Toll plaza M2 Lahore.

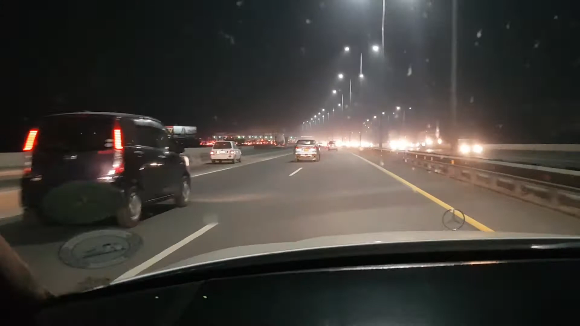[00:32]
देखे ना कैश ओनली लेन में कितना कांड है भाई, लगवा लो एम टैग। गुड बैलेंस में किस में बस।